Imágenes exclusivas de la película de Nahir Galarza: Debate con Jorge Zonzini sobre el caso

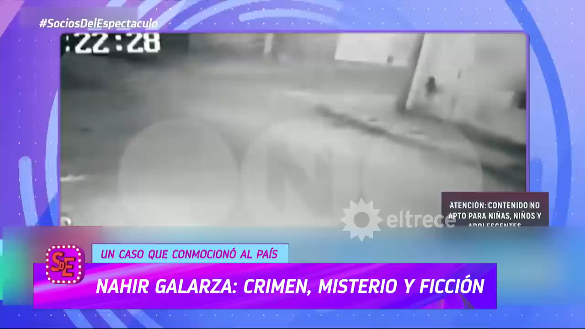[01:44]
Esta imagen en la que se ve a Nair no parece apurada mientras se dirige a su casa.